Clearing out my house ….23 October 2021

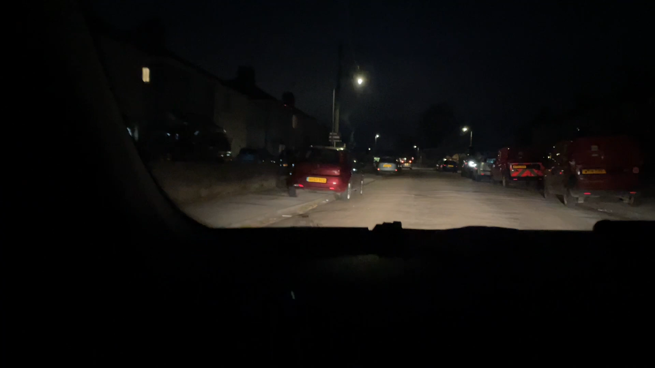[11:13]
go to get the lottery i can't believe it's so dark it's about half a six it's so dark